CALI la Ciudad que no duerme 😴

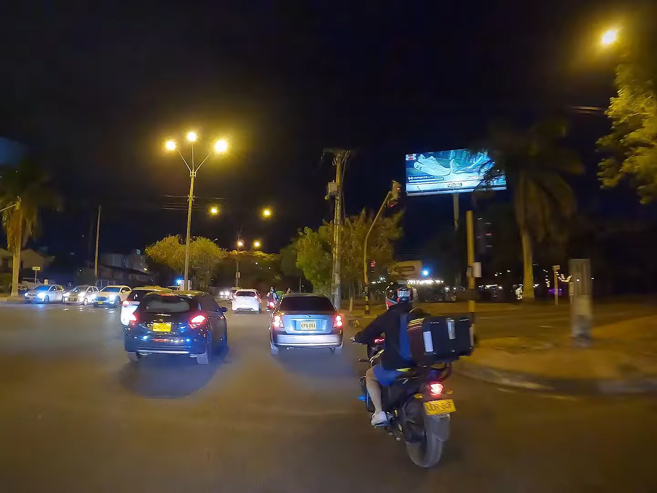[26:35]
Aquí este creo que se llama... Portal de la Hacienda este. Estos son asados. Carne así. Carne así como a la...
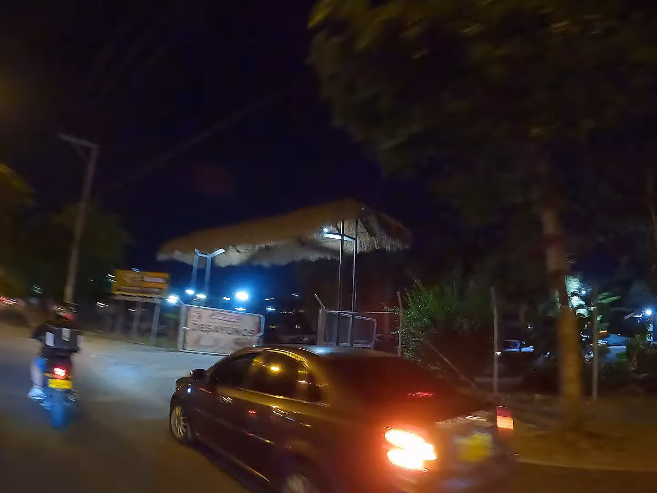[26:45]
¿Cómo es que se llama? A la llanera. Vemos otro complejo deportivo.
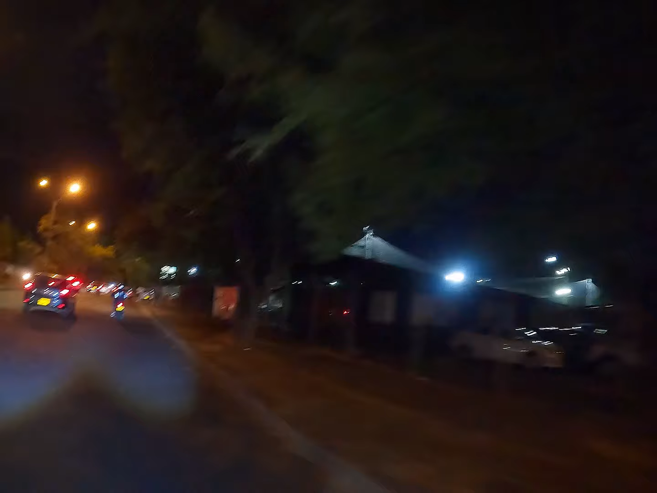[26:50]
Otras canchas sintéticas. Miren cómo mantiene esto de lleno. Les voy a hacer una toma por acá. Miren, miren, miren.
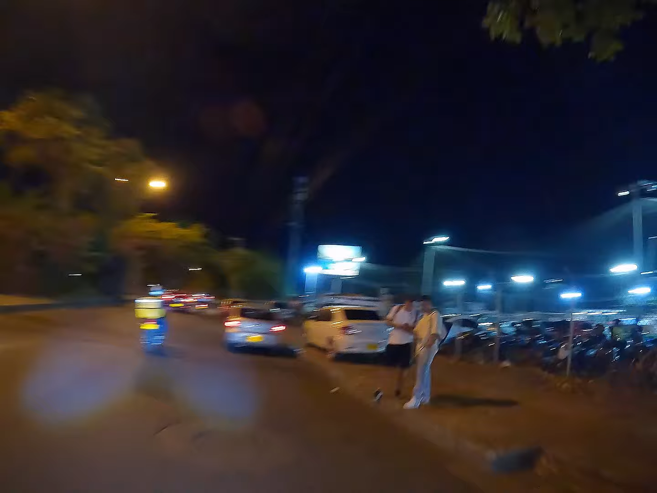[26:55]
Toda esta cantidad de vehículos, de motos. Mantiene bastante lleno. Miren.
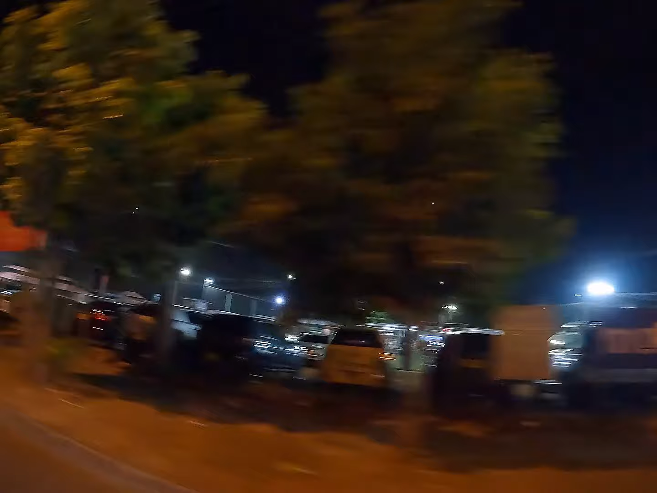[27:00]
En alguna oportunidad o hace varios años funcionó aquí una sede de Salucot.
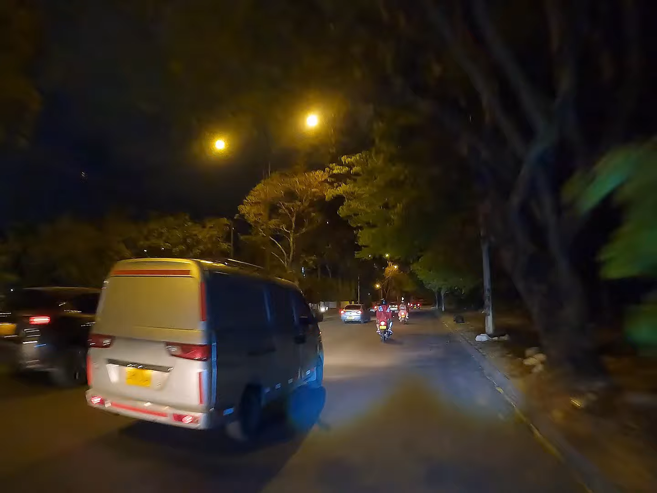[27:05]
Esta era una clínica. Creo que era la clínica A. La clínica amiga, sí. Pero esto después lo tomó la Fundación Valle del Liling. Miren, ahí está el letrero. Fundación Valle del Liling. Esta era la famosa clínica amiga.
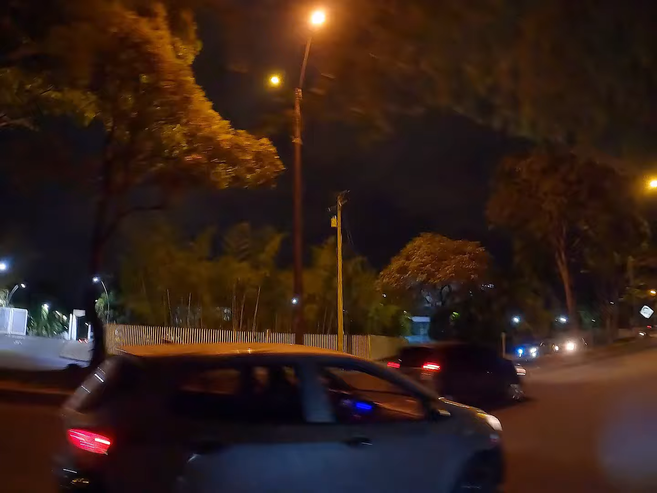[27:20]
Eso pertenecía a Salucot. La extinta EPS, pues.
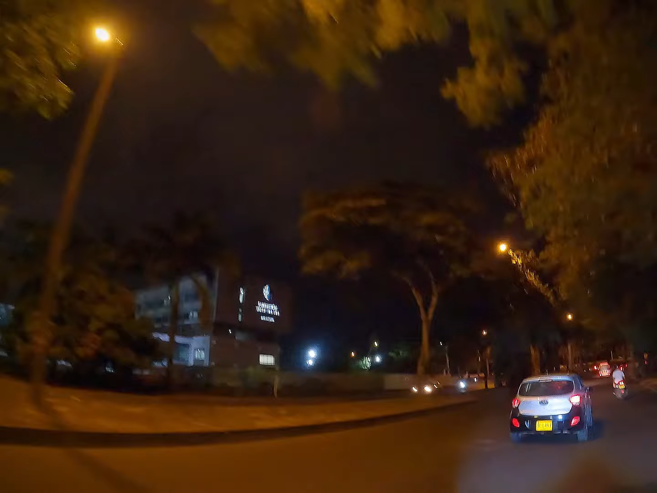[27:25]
Ahí está. Ahí ya es una... Dice Fundación Valle del Liling. Dice de Limonar.
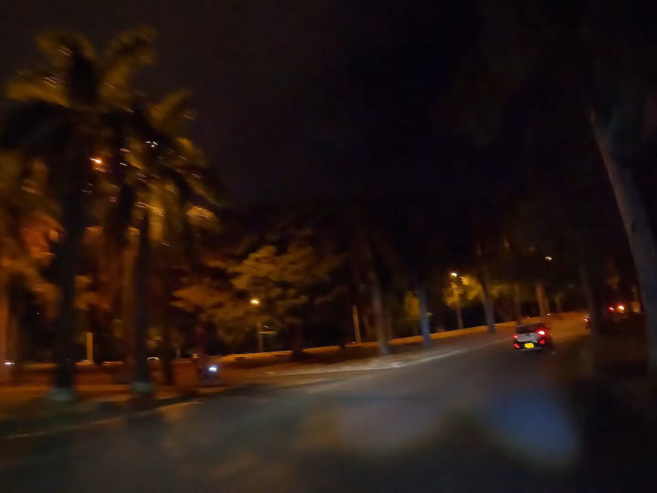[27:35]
Y ya estamos acá sobre la avenida. La autopista más bien. Vamos a ir hasta la carrera 86.
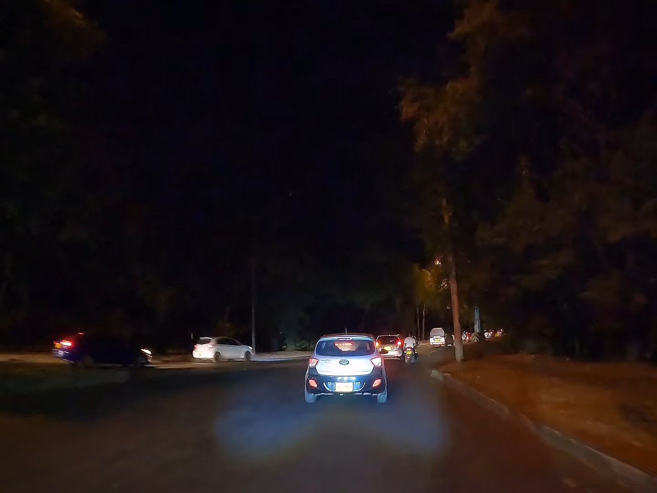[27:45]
Vamos a pasar por un lado del Ingenio. Y al frente vamos a pasar por lo que es el Caney.
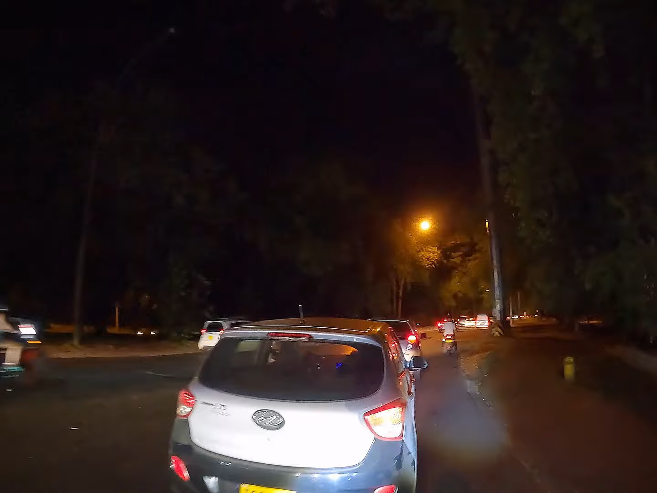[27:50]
Por esta se van a encontrar bastante vehículo hasta tarde.
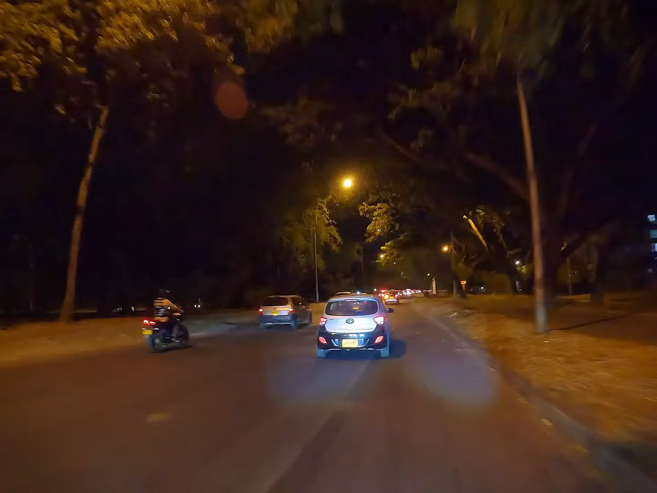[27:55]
Porque, pues, ya es como en dirección hacia... Estamos en sentido norte-sur. Recuerden que por esta también vamos a salir hacia...
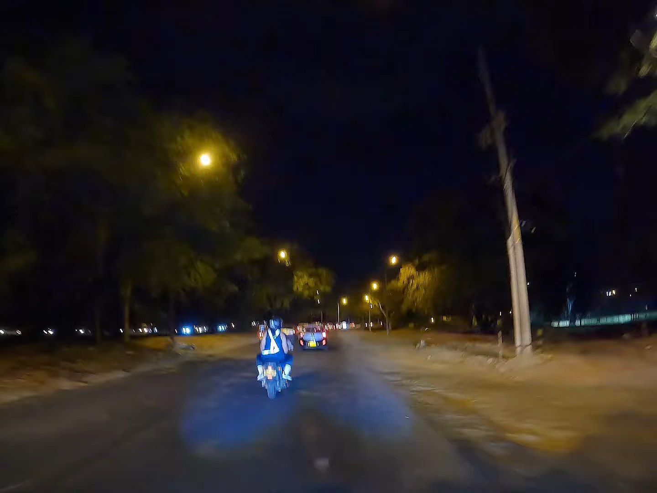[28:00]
Amundí, ¿no? Acá aprovechamos de que el semáforo allá ya se puso en rojo para poder hacer este cruce con más calma. Miren. Aquí ya tenemos, pues, la vía libre. Vamos ingresando aquí al barrio del Caney. Miren, aquí ya empezamos a ver. Pues, barras. Empezamos a ver comidas. Estancos. Miren, eso es acá. Ah, bueno, algo que tiene el Caney muy interesante son estos parqueaderos, ¿no? El Caney, Ciudadela, Confandi y todo eso que está acá cerca.
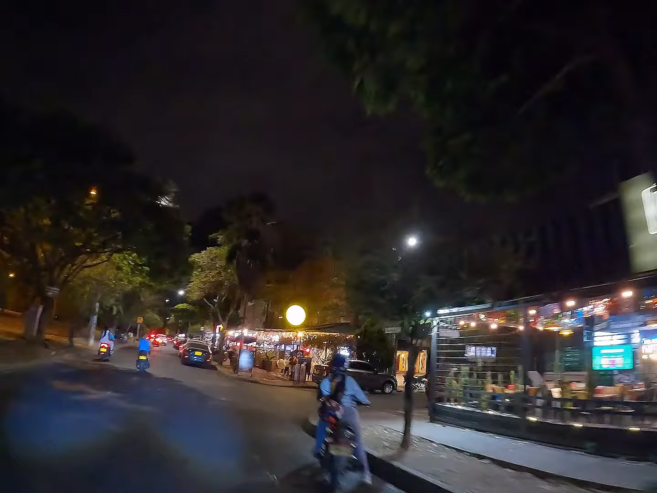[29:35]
Hay una por acá, bueno, quimpapa también, que es muy famoso. Warner Foods. Todo esto es comida rápida. Miren tan curioso estos locales. Miren qué chévere, ¿no?